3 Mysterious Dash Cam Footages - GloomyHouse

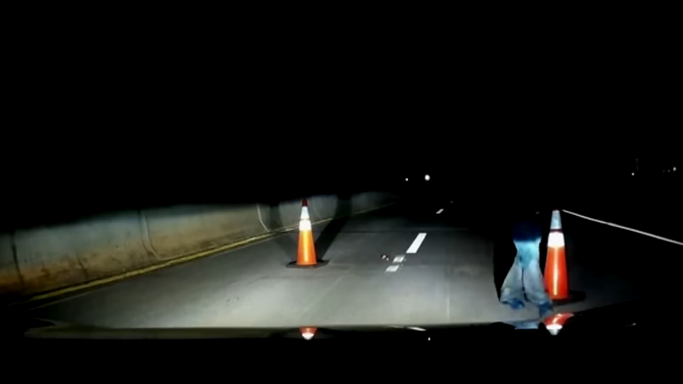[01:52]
This next story could very well be one of the most frightening you will ever come across, and if it wasn't for the driver's instincts, he probably would not have lived to tell the story. It happened in November of 2014 near midnight.
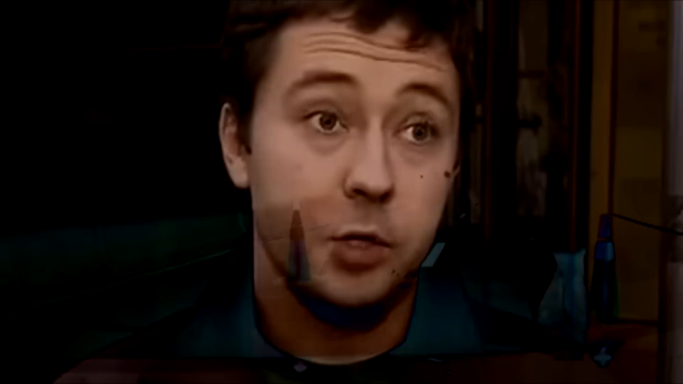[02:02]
Evan Tugton was on his way home driving on a lonely highway near New Jersey. In the distance, we start to notice three random objects blocking the road, but as the driver gets closer, it becomes clear that these are three traffic cones. But that's not all. There is also a car parked on the side of the road with its lights off.
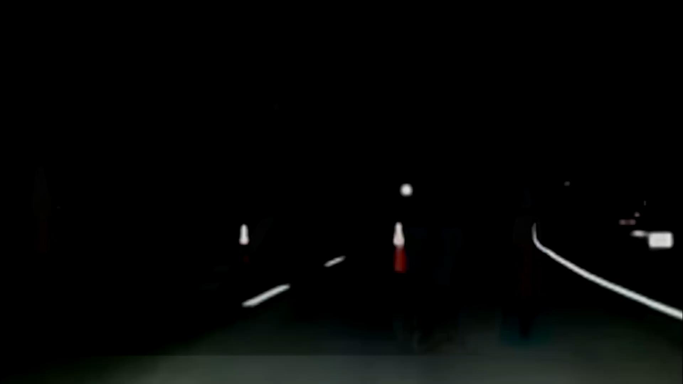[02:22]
Suddenly, from the darkness, a man emerges. We're only clearly able to see his feet approaching towards the vehicle and blocking its path. It is easy to tell that the driver is startled by what's taking place. He rolls down his window a bit and asks, can I help you with something? The mysterious man begins to pull a strange object from his back pocket, at which point the driver slams on the gas and speeds away.